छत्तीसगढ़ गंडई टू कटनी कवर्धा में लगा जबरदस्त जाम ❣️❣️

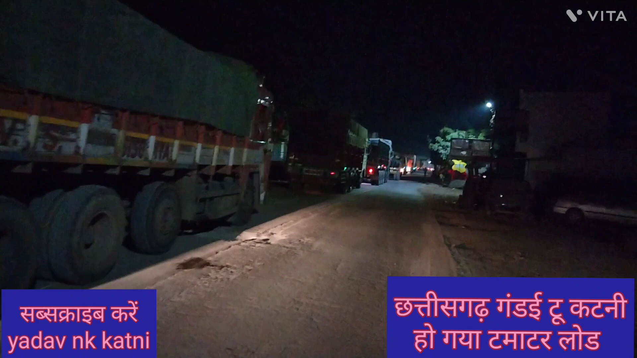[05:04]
देख सकते हैं दोस्तों बहुत ही लंबा जाम लगा है और मुश्किल है जो 1 घंटे भी में खुल जाए।